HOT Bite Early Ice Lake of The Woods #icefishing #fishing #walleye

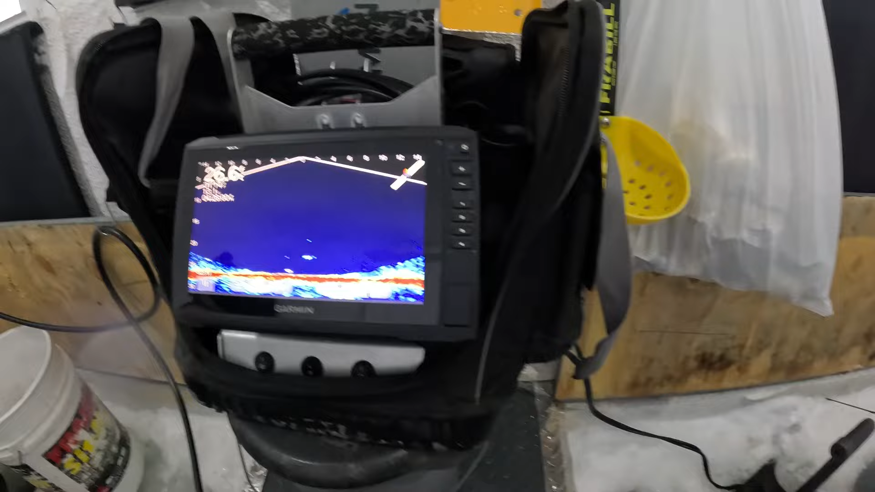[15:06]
Yeah, you might put it down. It's coming.
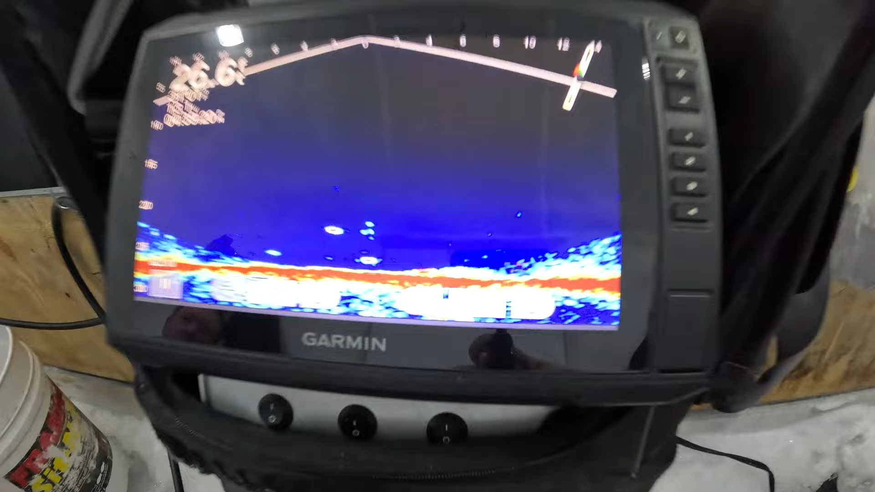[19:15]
Couple nice ones. That's a nice one.